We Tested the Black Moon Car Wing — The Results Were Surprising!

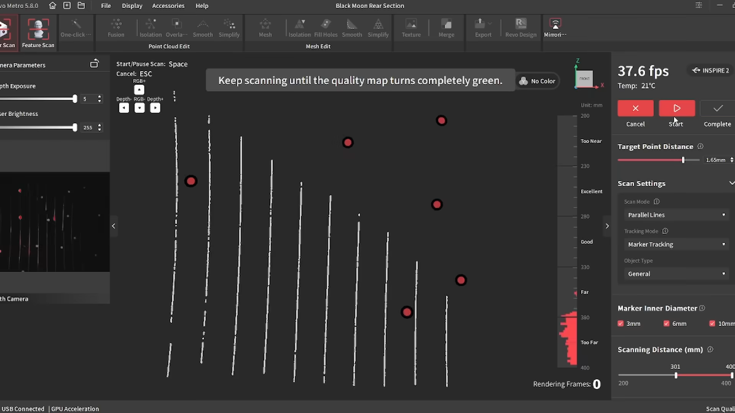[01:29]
The Revopoint Inspire 2 has 11 parallel infrared laser lines and infrared structured light.
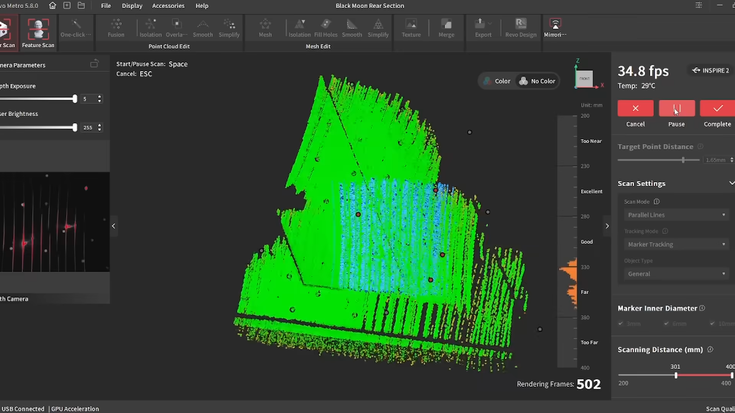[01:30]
Those are the two different scanning modes this has and it's got accuracy up to 0.05 millimeters.
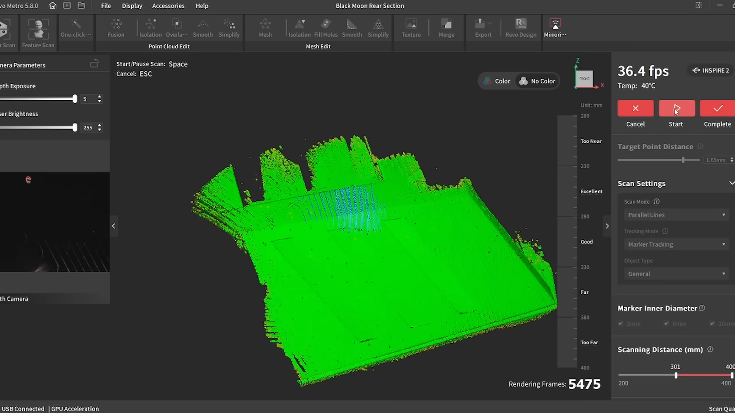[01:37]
You can also do face and body scanning. You can connect via wi-fi to mobile devices.